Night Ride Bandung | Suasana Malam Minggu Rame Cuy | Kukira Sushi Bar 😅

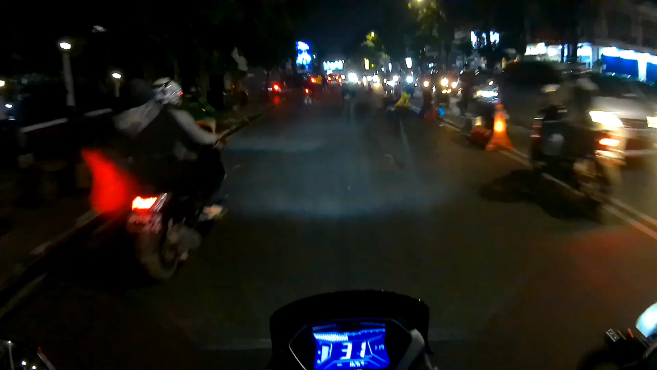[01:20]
Nah, ini juga nih kondisinya nih, kenapa tuh kalau ada misalnya lensanya di lens itu ada percikan air atau gimana ya gitu ya. Oh, ini kondisinya sih gerimis mengundang gitu ya. Mengundang begitu bikin deg-degan hati ini gitu ya, bagi mata pelokar tuh kalau hujan itu kan bikin jantung ini agak berdebar-debar ya. Apa nih?
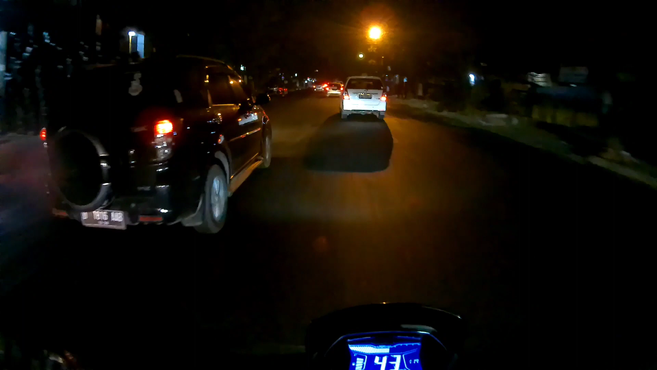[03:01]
Semoga semua yang kalian luangkan untuk mensupport saya ini dibalas berkali-kali lipat ya guys ya. Sama Allah subhanahu wa ta'ala ya guys ya. Amin ya rabbal alamin. Ini hujannya dari tadi tuh, dari sore, buset lah. Gak berhenti-berhenti nih. Berhenti hujan lagi.
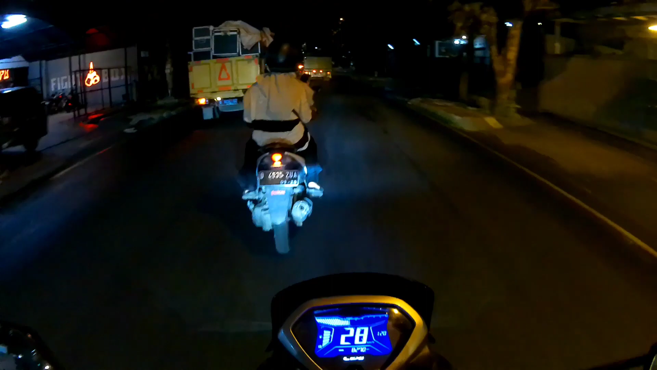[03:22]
Sekarang lah tadi berhenti itu banget tuh, udah berhenti ya, tapi jalan negeri ini lagi cuy. Aduh, ini visor dipakai berat ini, banyak airnya,
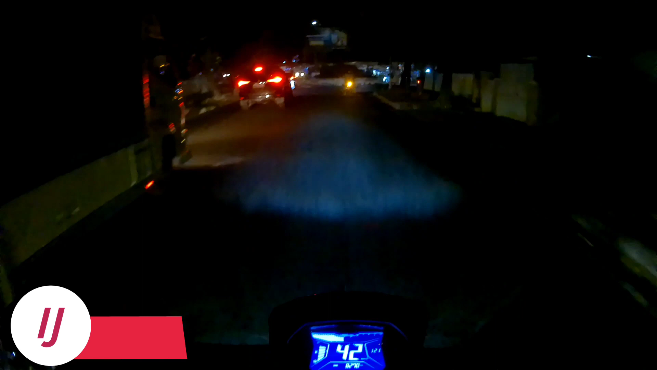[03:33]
kalau nggak dipakai sakit ini muka nih ya.
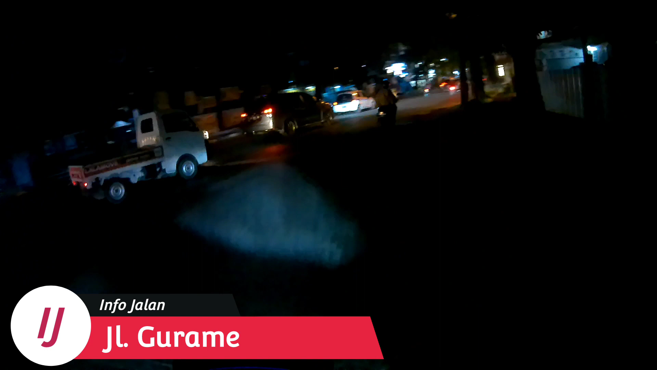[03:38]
Saya kena pelor coy kalau udah jam ya gitu ya.
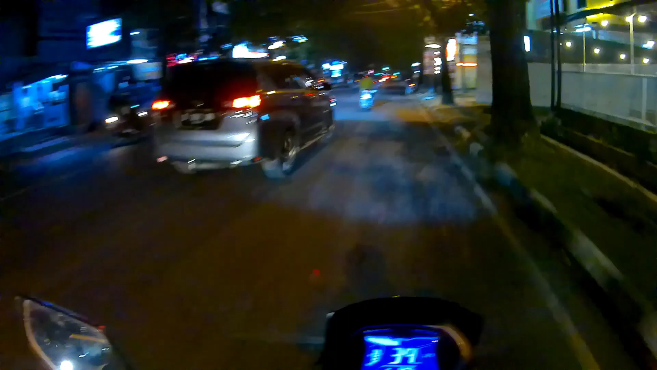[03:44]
Aduh, ih man nih pak nih, sambil pendadak nih pak. Santai-santai aja ya, tetap safe riding ya guys ya. Safe riding, selalu waspada. Nah, ini kondisi malam hari ya guys ya.
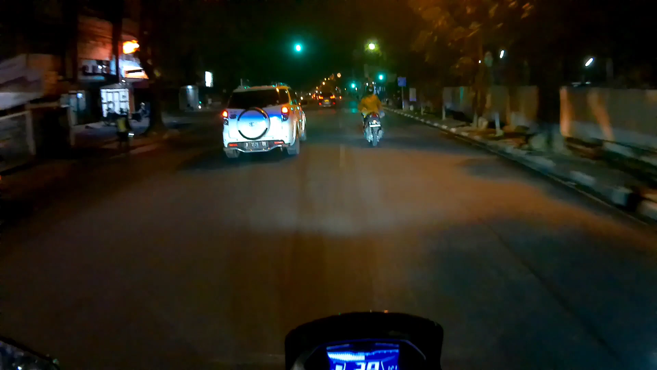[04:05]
Ini mendekati jalan apa sih? Sunda Cross Asia Afrika ya guys ya.
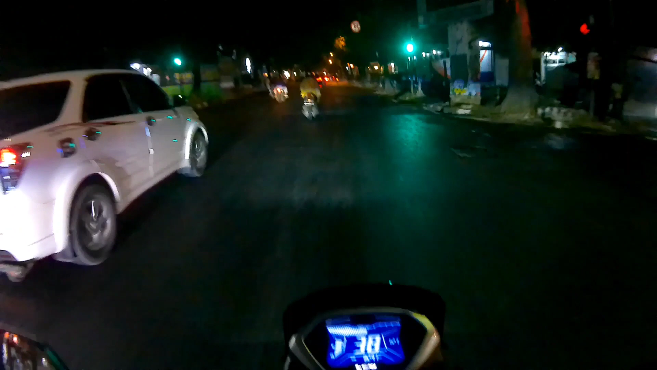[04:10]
Perempatan ya guys ya, perempatan Asia Afrika, Kosambi ya guys ya, dan Sunda Coy ya. Aduh.
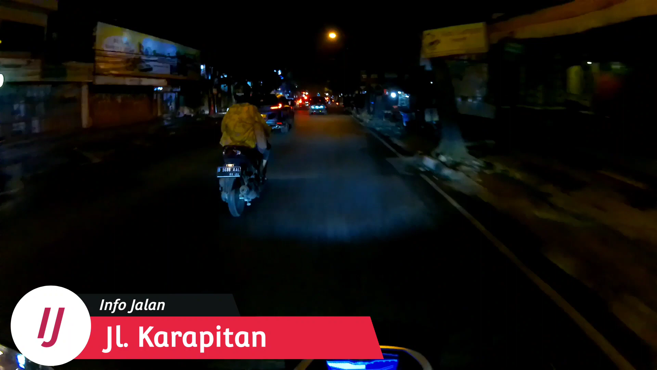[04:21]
Mudah-mudahan nggak macet ya guys ya, tapi ya mudah-mudahan nggak macet ya, ya jam segini juga pula gitu ya. Halo, apa nih? Kenapa nih? Jalan bolong ya? Oh iya, soalnya lagi ditambal sih.
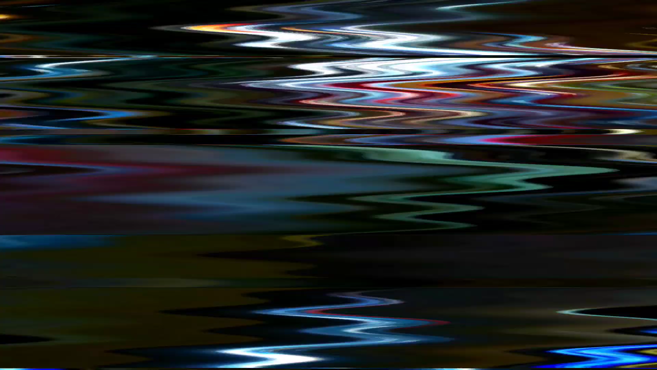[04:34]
Rame-rame ya guys ya. Jalan pun masih banyak yang berisi dari ya, kebanyakan mobil ya, motor ya agak-agak ini sih.
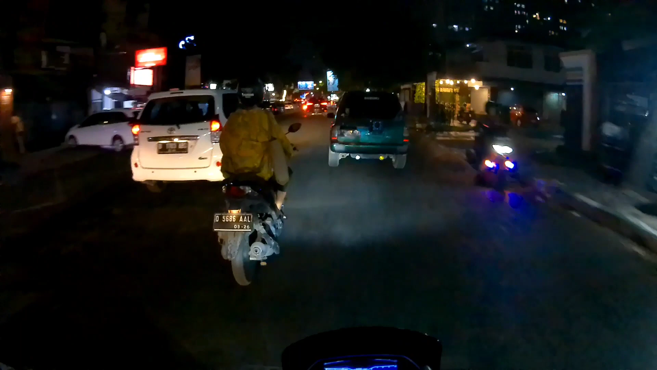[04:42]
Agak-agak berteduh sedikit dulu ya, ini bisa saya kemasain coy, kalau enggak ya. Ini ya, jangan tanggung sih. Aduh, sakit banget, sakit ya. Dalam bolongnya coy, aduh. Tuh mata. Sorry guys, agak ya, belok Saya udah di pinggir baru kasih roofing coy.
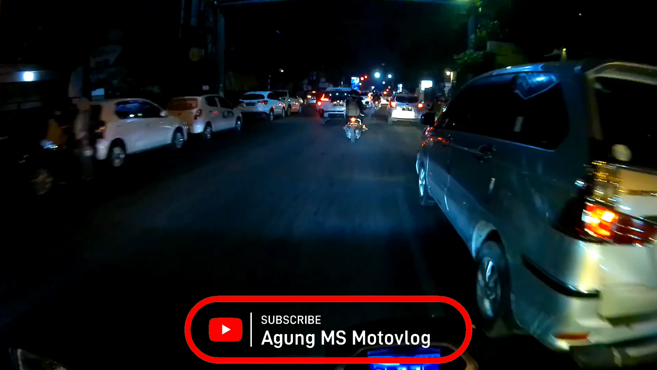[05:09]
Ah guys, hampir aja coy.
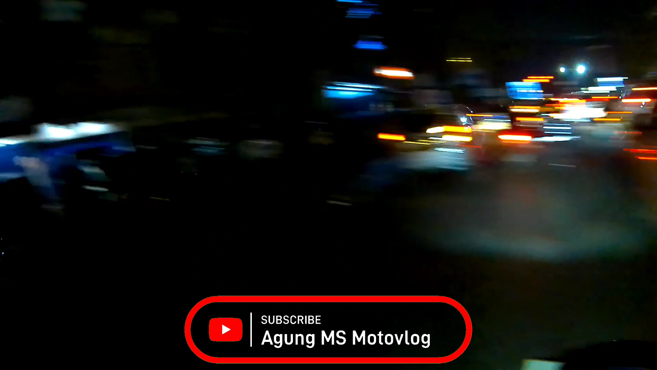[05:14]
Wah gila ini jadi ruko-ruko yang tutup jadi parkiran ya guys ya. Banyak jalan ke jalan tadi itu banyak apa sih ya, food court, street food gitu lah.
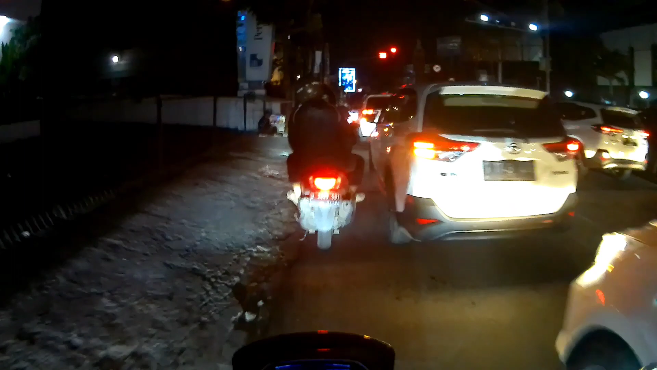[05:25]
Makanan-makanan pinggir jalan gitu kan, tapi oke-oke coy.
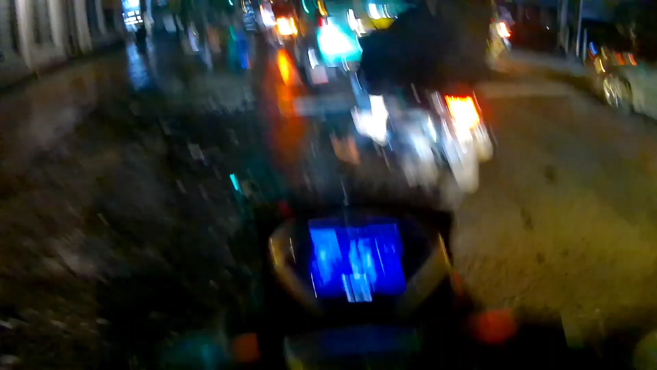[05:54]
Allah. Slow bos ya. Slow. Kenapa posnya garang ya guys?
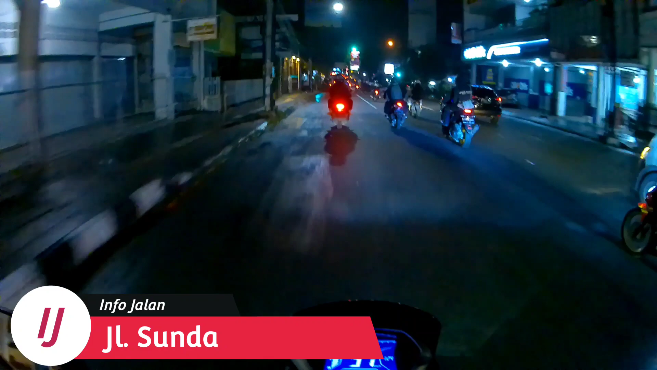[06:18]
Entah motor moge beneran atau apa itu ya.
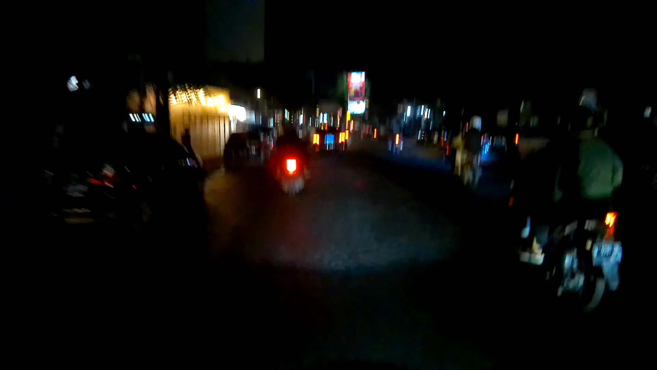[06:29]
Alah ini. Ini kalau gerimis-gerimis masih berani lah ya, yang pakai berita ini ya, masih berani lah. Kalau gede ya, tapi ya mungkin sih bawa apa sih,
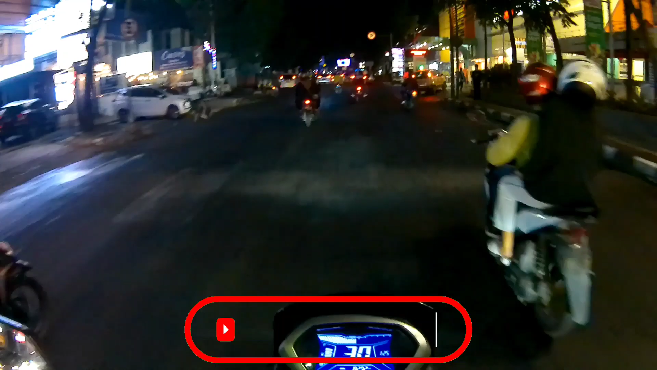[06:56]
waterproofnya bawa sih ya, tapi ini hujannya nggak ini ya, jadi saya nggak mau hujan-hujan juga coy, males coy. Ya takut ya, repot ya, baru sembuh kemarin-kemarin pak, 2 minggu jengker pak. Nah, sakit lagi males sih. Rame tapi ya hujan juga ya. Nah ini jalur kereta ya guys, hati-hati selalu gini.